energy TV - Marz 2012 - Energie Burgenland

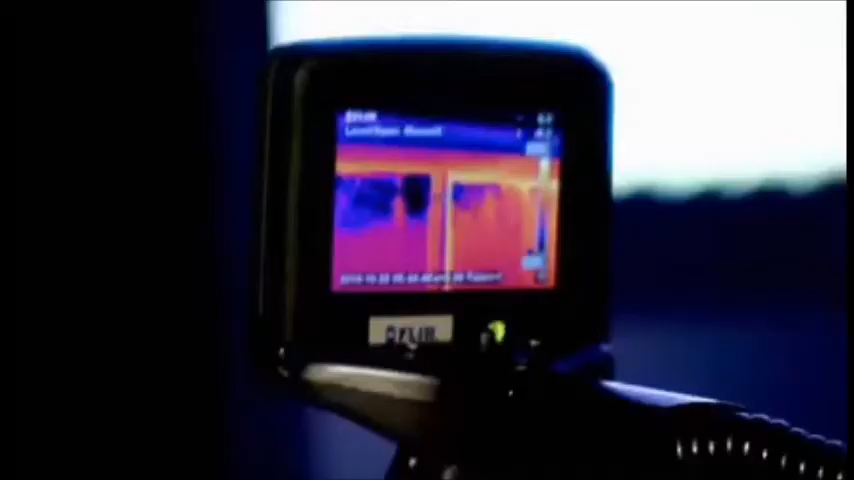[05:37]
Thermografie bezeichnet eine Messung mittels Wärmebildkamera.
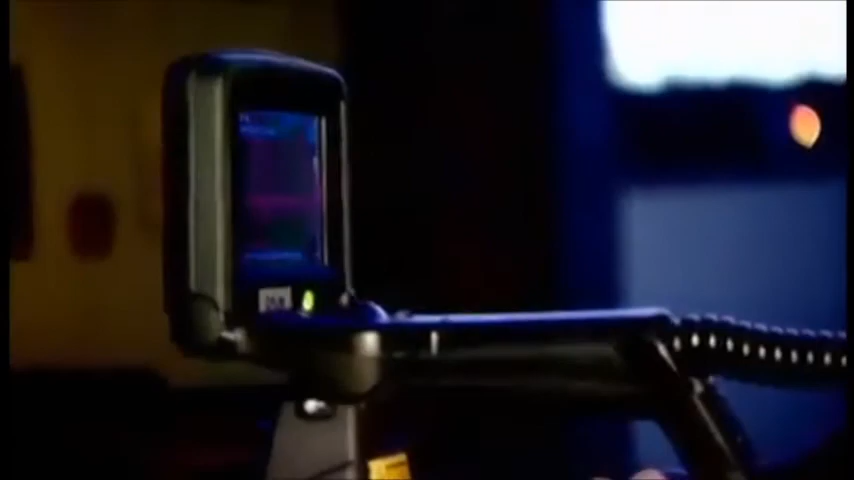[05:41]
Ziel ist, Wärmeverluste bei Fenstern, Decken, Türen und Wänden anzuzeigen.